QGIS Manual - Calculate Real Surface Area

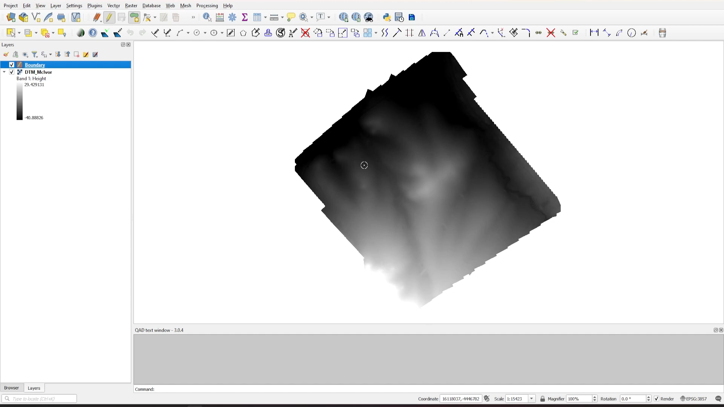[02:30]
where we measure areas of parcels and properties and so on which typically have irregular boundaries so i'm gonna just make a few clicks here and then just right click to accept the shape and press ok you can also add more polygons if you want to this layer just by making more shapes so this method works regardless of how many polygons you have on a layer i'm gonna toggle out of the editing and click on save and just for comparison purposes i want to measure the pure horizontal area of this shape so to do this easily we can come up here to the show statistical summary button
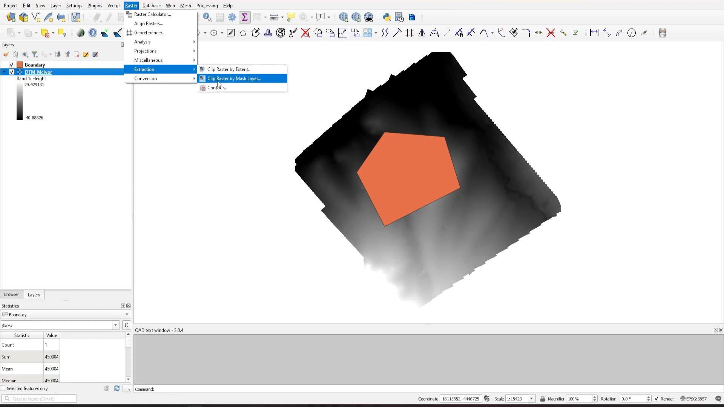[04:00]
confines of this boundary so we're going to select the dtm go under the raster menu go extraction and choose the clip raster by mask layer for input layer we're going to specify our dtm for mask layer we're going to select our
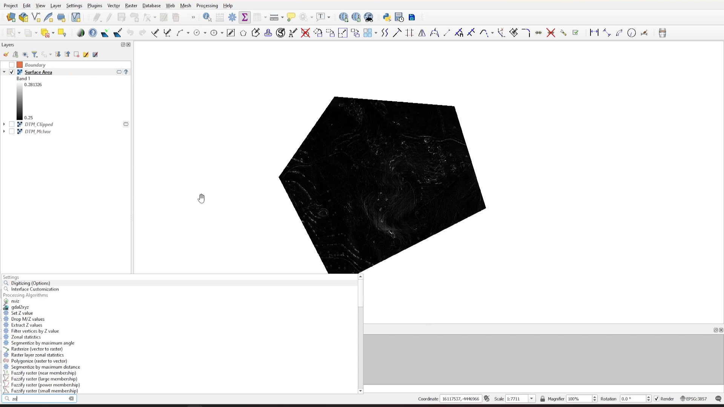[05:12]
to do this we're going to use another command called zonal statistics again just type zonal statistics in the bottom left corner and it's the first one just the zonal statistics for the input layer we're going to drag our boundary and for the raster layer we're going to drag